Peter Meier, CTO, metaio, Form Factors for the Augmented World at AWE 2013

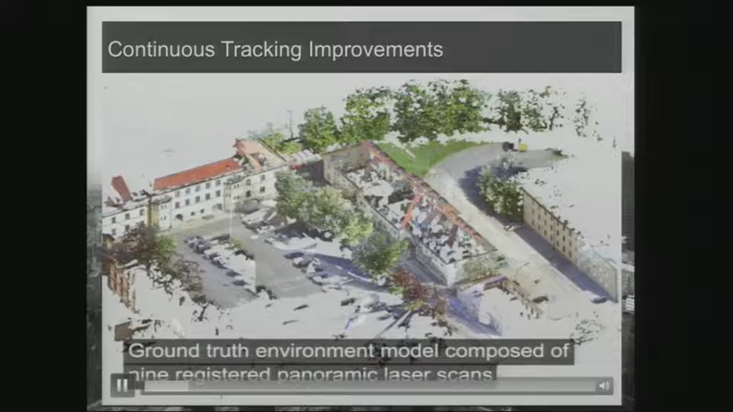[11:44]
Um, and this is a laser scan to create ground truth data so we know exactly what we're looking at.